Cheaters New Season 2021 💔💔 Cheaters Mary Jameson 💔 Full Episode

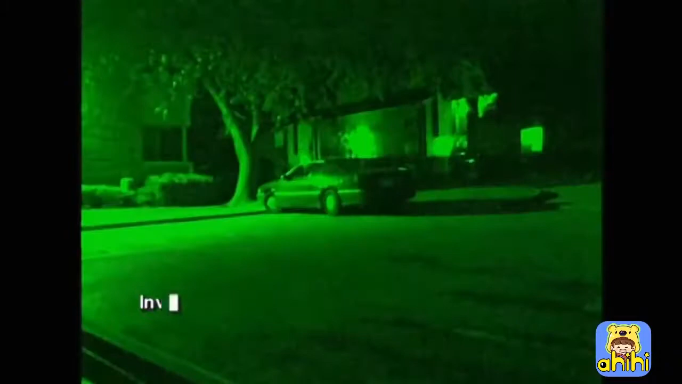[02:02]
Investigation day 2. With their assignment set, detectives keep watch on the residence of Mary's boyfriend. Alert for any movement, investigators soon spot the suspect,
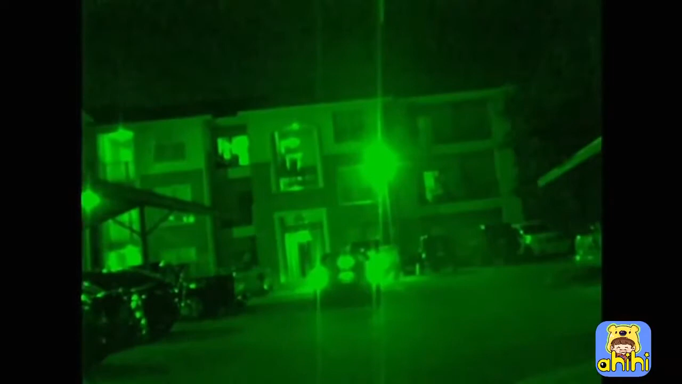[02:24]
Mobile units track his movements to an unknown apartment complex. Street stops in the middle of the parking lot and waits. Soon, the figure of an unknown female is silhouetted approaching the car.
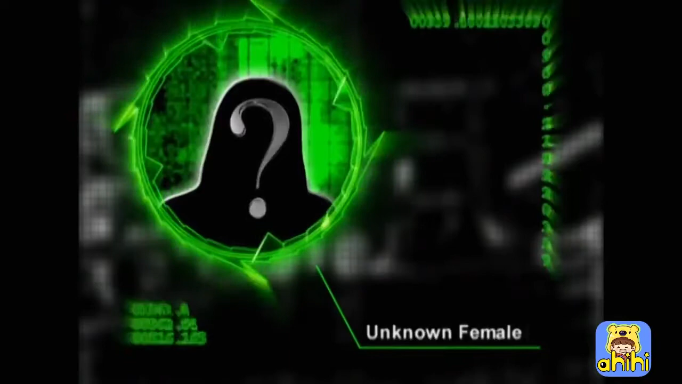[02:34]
She jumps into the passenger seat, and the plus-size duo depart.
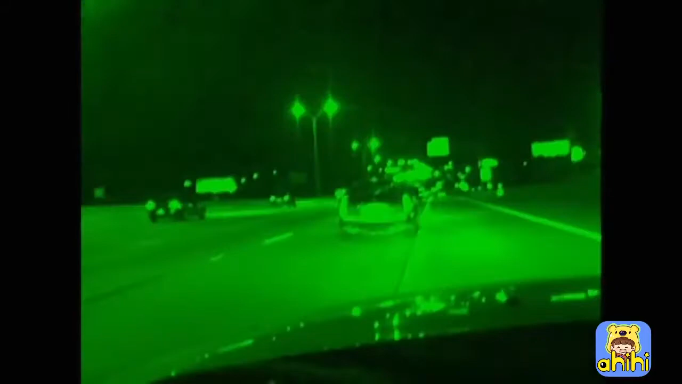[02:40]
They're on the road for quite a while before they
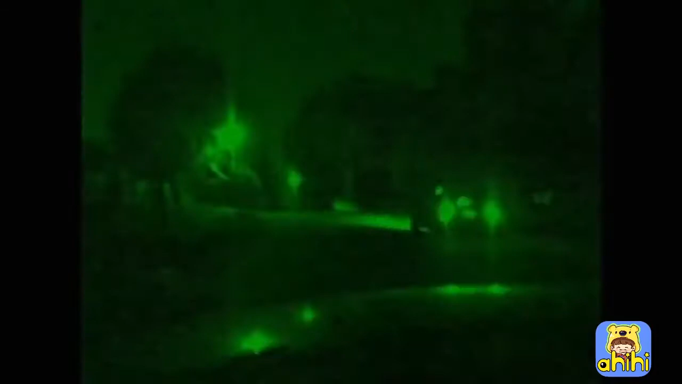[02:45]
turn down a residential street and come to rest at an unknown house.
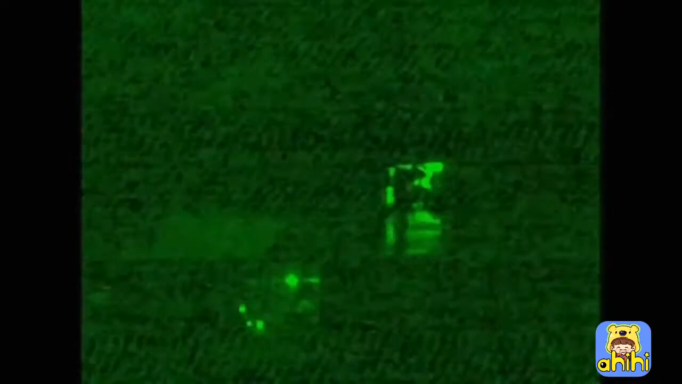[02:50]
The couple enter and stay for the better part of 2 hours. Upon exiting their hideaway, they trek back to the companion's apartment, where they share a kiss before calling it a night.